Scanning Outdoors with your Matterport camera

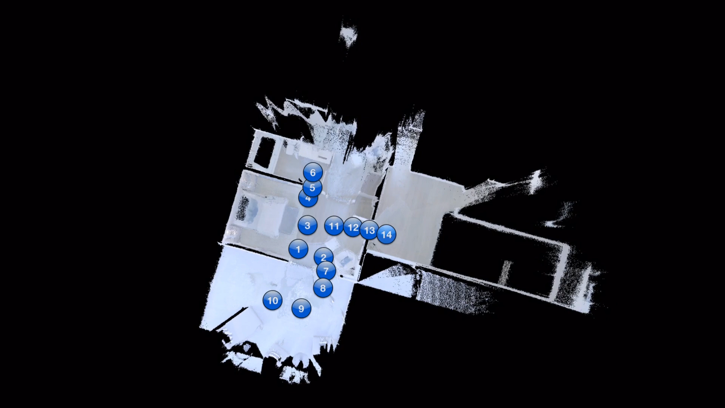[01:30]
If you want to capture a patio or other close-by outdoor space and
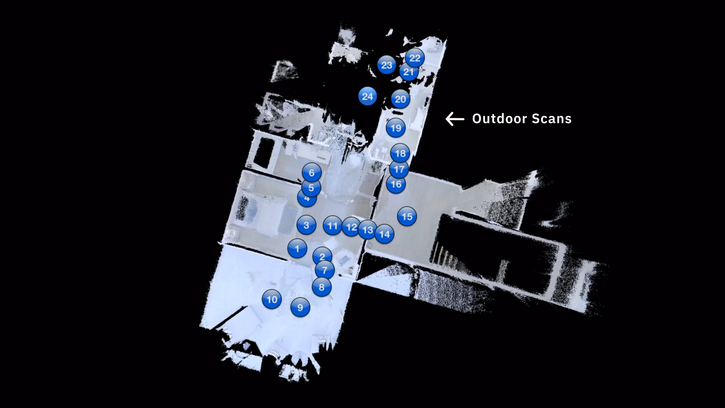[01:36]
still keep it as part of the dollhouse and 3D model, make it the last area you scan.